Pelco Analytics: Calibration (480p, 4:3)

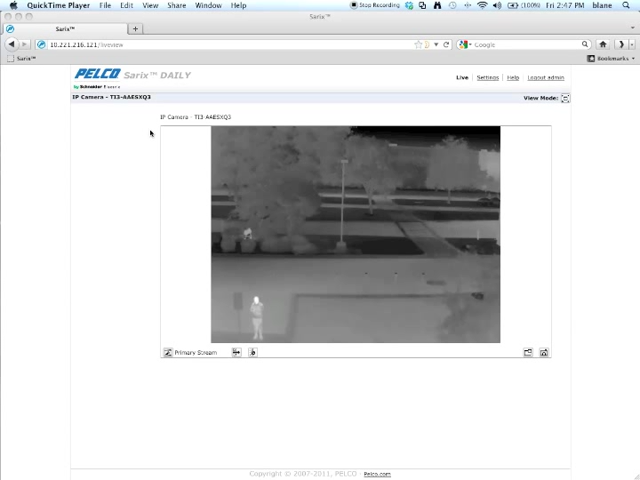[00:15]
What I'm going to go through in this particular video is how to set up and calibrate analytics.
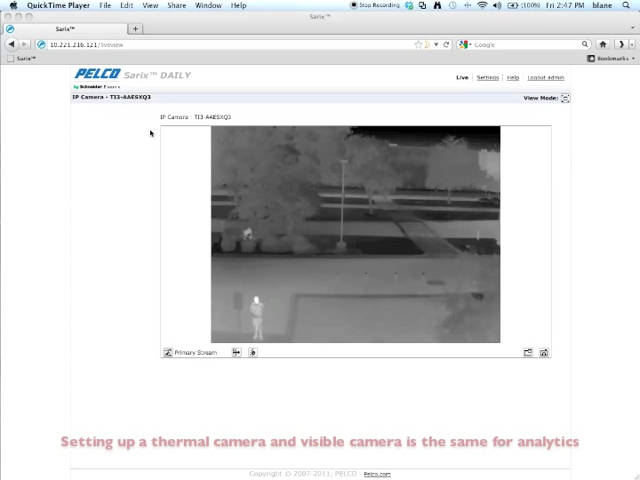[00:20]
In this particular one we're going to use a Cerex Thermal Camera and right now we're in the live view on the web GUI.